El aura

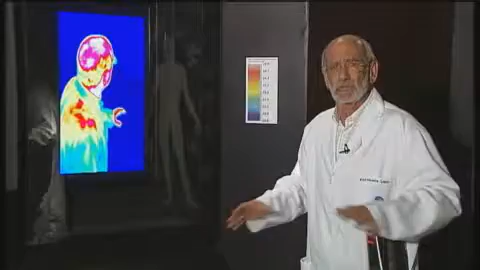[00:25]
todo cuerpo caliente emite ondas electromagnéticas, infrarrojos.
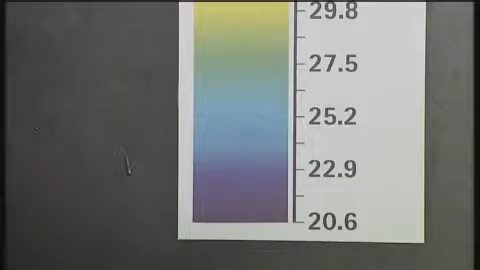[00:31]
Aquí tenemos una pantalla en el pabellón del cuerpo humano del Parque de las Ciencias de Granada en la que podemos ver
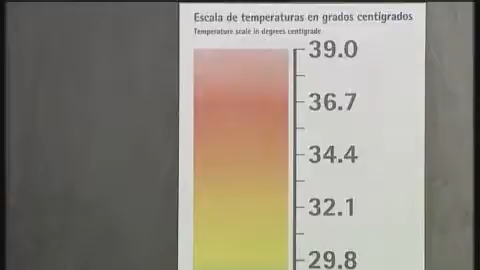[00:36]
las diferentes temperaturas según las diferentes partes del cuerpo.
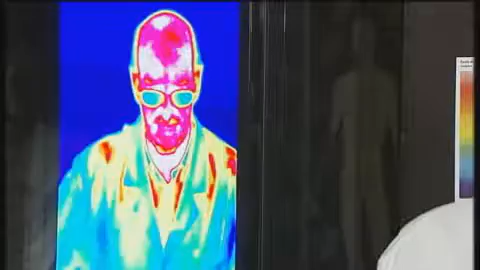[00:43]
Lo rojo, por ejemplo la calva o las manos, las tengo ahora enormemente calientes. Las gafas están frías, frías, frías.
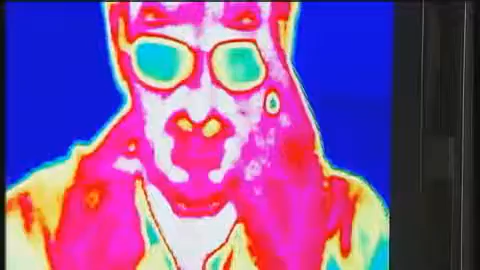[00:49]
La bata, afortunadamente, está bien fresquita. Es enormemente sensible.
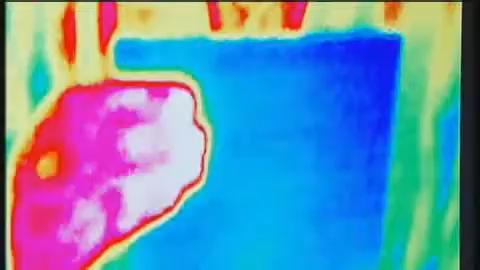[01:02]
le pongo simplemente la mano y al retirarla ya se nota amarillo y verde, es decir, que ha subido unas décimas la temperatura.
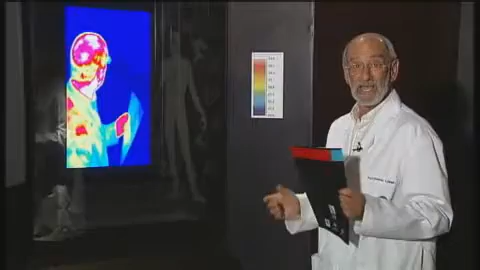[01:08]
Pues bien, esto se utiliza para algo muy importante. Por ejemplo,
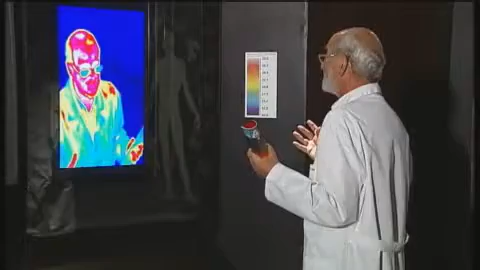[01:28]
roja y entonces lo apartaban para detectar si tenía la gripe o no.
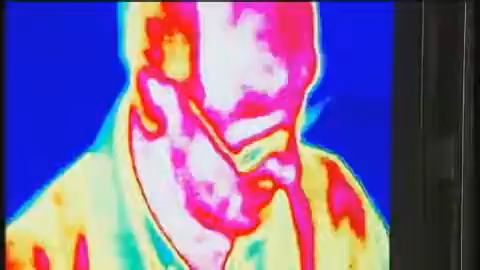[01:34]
La imagen térmica, como vemos, tiene una enorme utilidad en medicina, además de ser un divertimento en el Parque de las Ciencias.